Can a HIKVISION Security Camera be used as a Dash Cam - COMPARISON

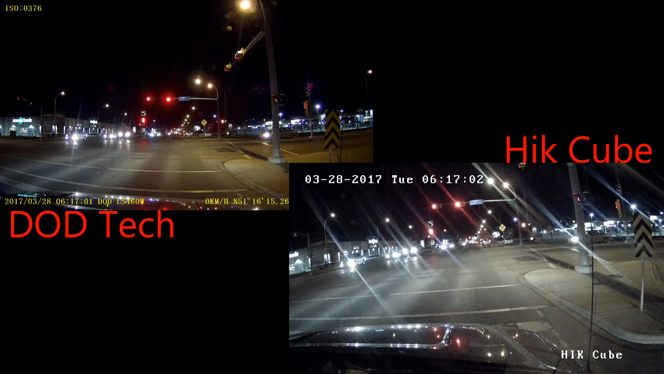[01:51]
The Hikvision camera is changing from black and white to colour. This is a highway view, no street lights of course, just traffic lights. You can see the glare from the oncoming traffic, and the traffic that's moving along with me here. The lights showing an awful lot of glare. This is a shot here of coming into the city. There are street lights here. This is the full screen of the DotTech dash cam.
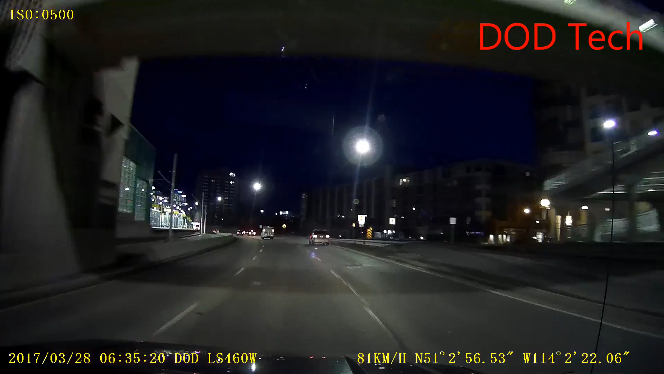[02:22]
Nice colours, nice detail. But the security camera wants to stay in black and white, making the image pretty grainy. And we lose out on some details here.
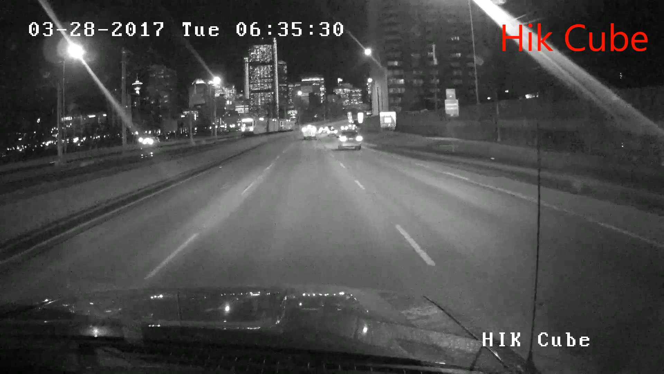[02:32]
So night time quality doesn't seem to be quite as good as the daytime.